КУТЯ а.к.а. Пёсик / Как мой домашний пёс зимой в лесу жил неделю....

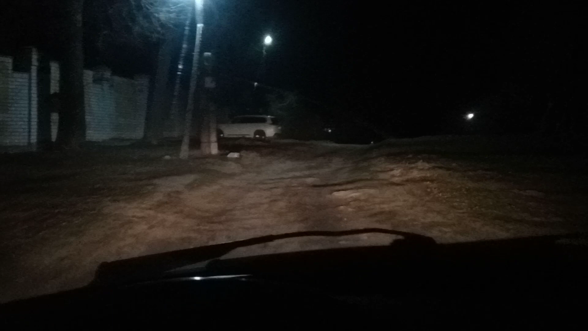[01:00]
домашнего пса в 27 градусный мороз где-то ты здесь его искал поехал здесь идет такой коренделек как вся дома где там там на перекрестке звал залог нет где-то здесь вот он валялся короче телогрейком я тут у забора